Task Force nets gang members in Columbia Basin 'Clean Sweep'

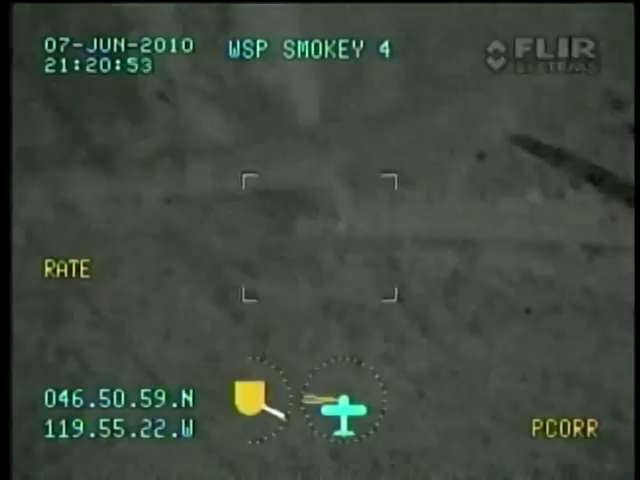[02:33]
A WSP surveillance plane, using heat-sensing technology, saw that the kid ditched something in some trees when he saw police, and alerted cops on the ground.